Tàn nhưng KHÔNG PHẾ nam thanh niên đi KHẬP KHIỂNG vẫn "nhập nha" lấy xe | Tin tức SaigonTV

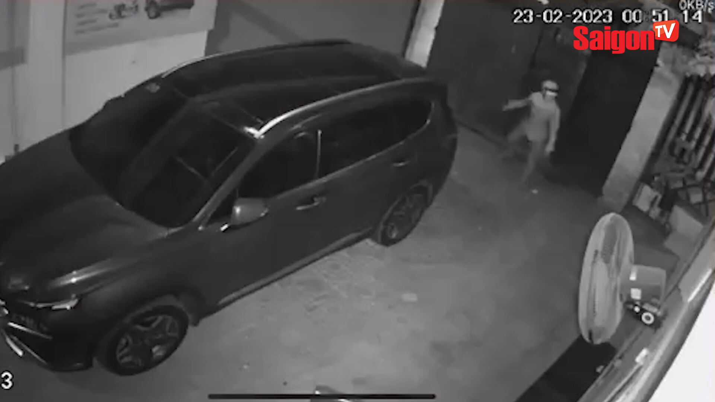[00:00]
Tàn nhưng không phế, thanh niên đi khập khiển vẫn cố leo rào vào nhà dân trộm xe máy.
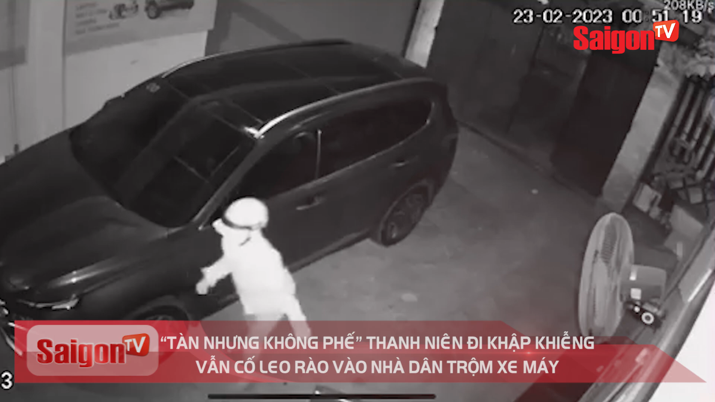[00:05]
Chỉ trong một đêm chủ nhà đã bị độc nhập lấy cắp hai chiếc xe máy.
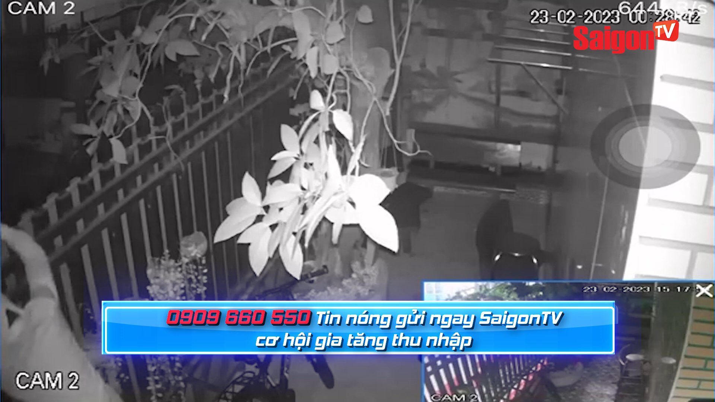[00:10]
Điều độc lạ là khi gia chủ xem camera vô cùng kinh ngạc với gã trộm tướng đi khập khiển. Trích xuất dữ liệu camera an ninh nhà dân ở hố Nai biên hòa Đồng Nai ghi lại. Từ bên ngoài, một bóng người nhẹ nhàng leo vượt qua hàng rào vào bên trong. Sau khi quan sát, tên này đã mở cổng trước dắt một chiếc xe ngay sân ra ngoài. Ít lâu sau, tên này với tướng đi hai hàng, chân khập khiển, giống bị tật, tiếp tục vào trong dắt theo một chiếc xe khác rồi nhanh chóng tổ thoát.